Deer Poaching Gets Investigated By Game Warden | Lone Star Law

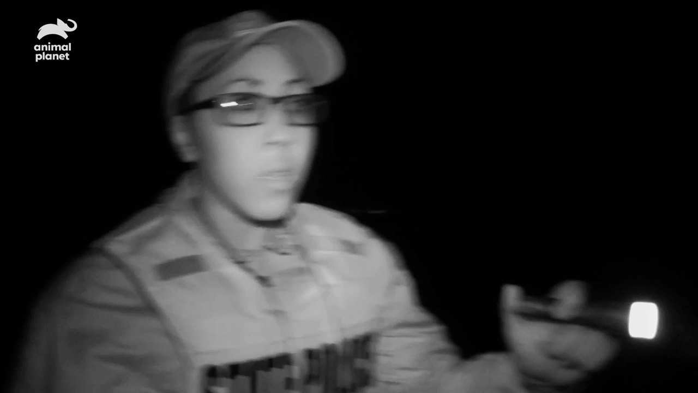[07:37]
I'm just trying to figure out what that is between these trees over here. Look like I saw something.
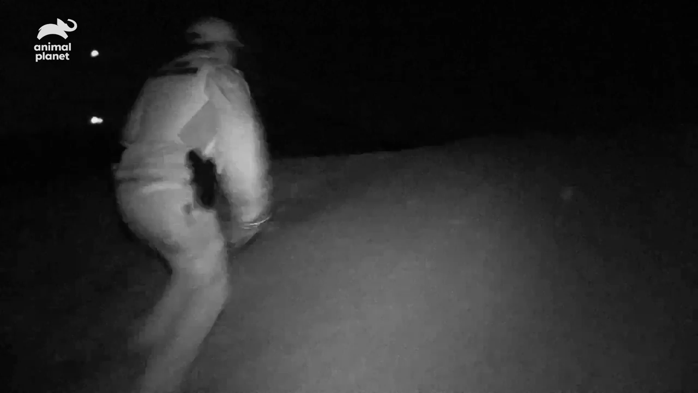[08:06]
I'll see if they were supposed to be up in here. Hey, how's it going?
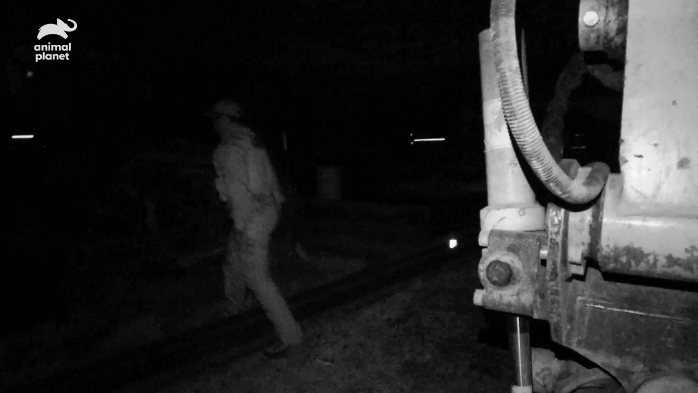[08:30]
After making a loop of the property, Game Warden Leonard doesn't see any suspicious activity. There are times, though, we might be out. Someone gets a little suspicious and thinks that someone's watching the area. And that's good, because deterrence, that works, too.